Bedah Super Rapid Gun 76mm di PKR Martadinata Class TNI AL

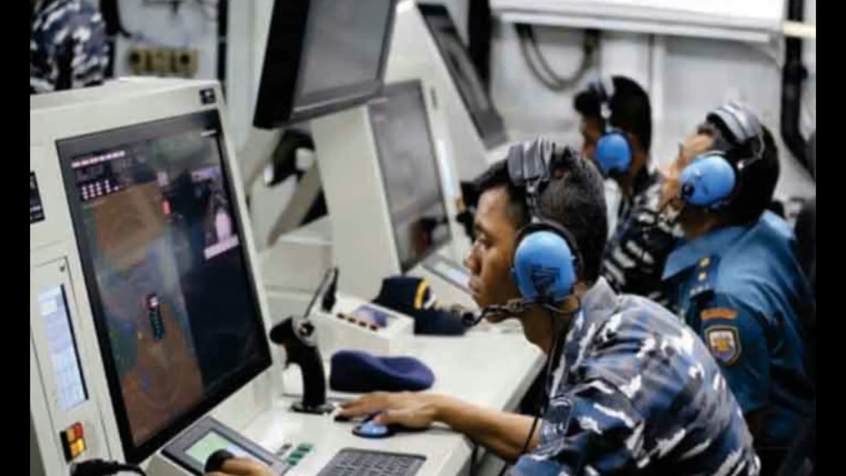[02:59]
Kanon ini dapat dikendalikan lewat sensor dari pusat informasi tempur.